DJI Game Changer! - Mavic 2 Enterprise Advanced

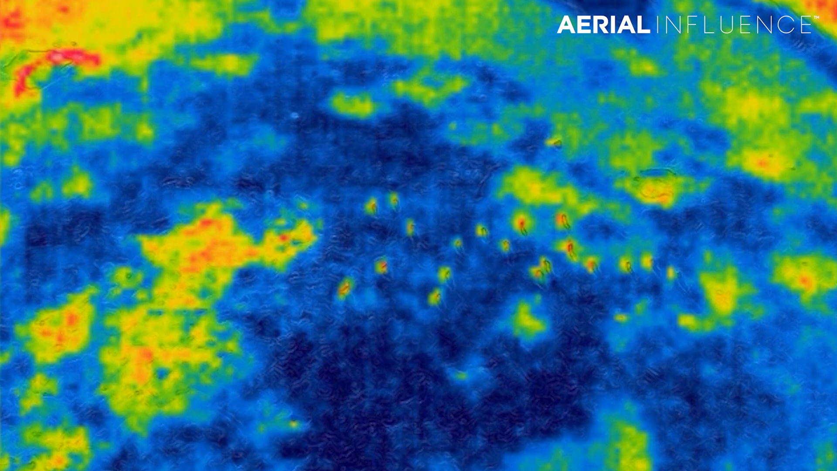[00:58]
The big gripe about this was the fact that the thermal was very low res.
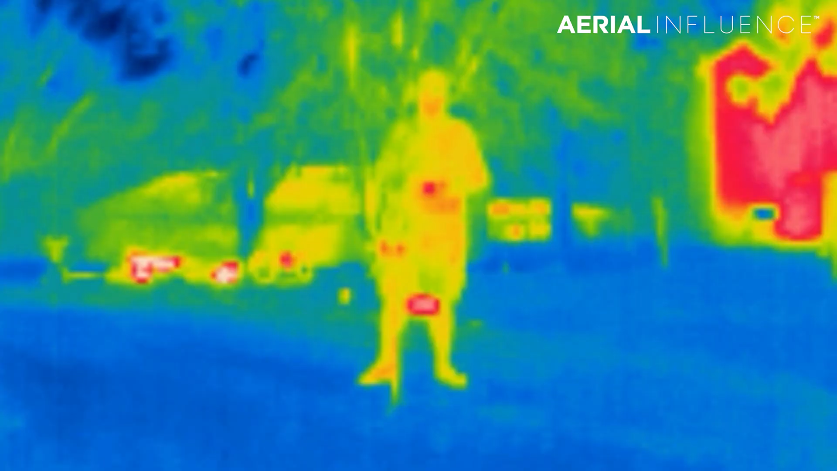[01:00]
This was not something that you were going to want to take onto
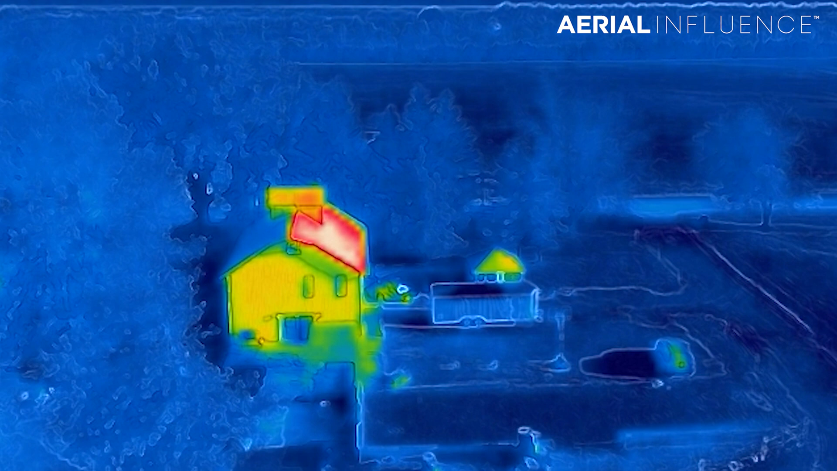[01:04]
a search where you're going to have to be above 100 feet, really.
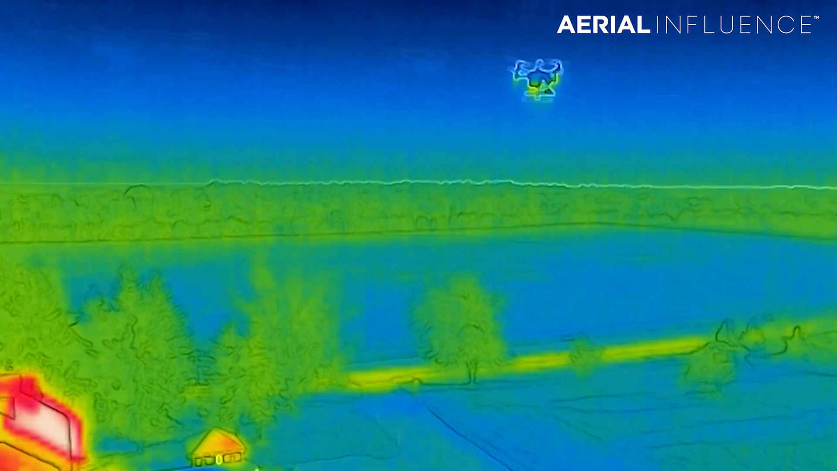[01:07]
You're going to want to stay under 100 feet. It's going to be low res thermal. It can also mix the 4K image with it to make it a little bit clearer.
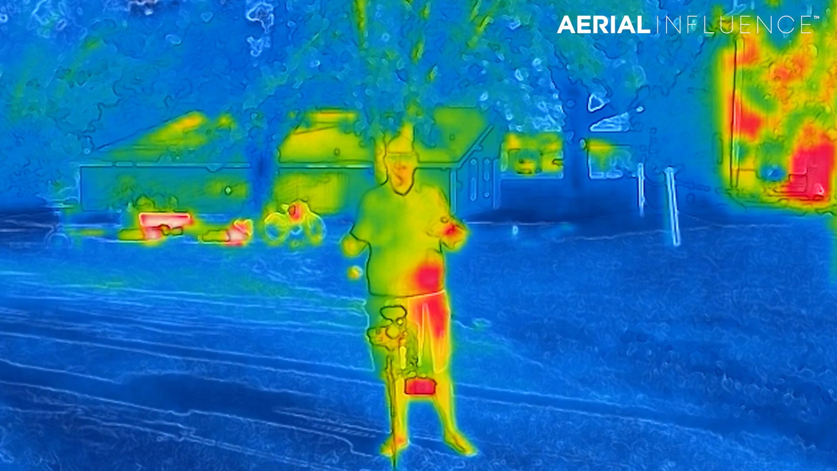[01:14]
But again, this is very, very low res thermal. Great for a search and rescue drone if you need to get it up in the air quickly and just need to get a quick thermal view if you can stay low.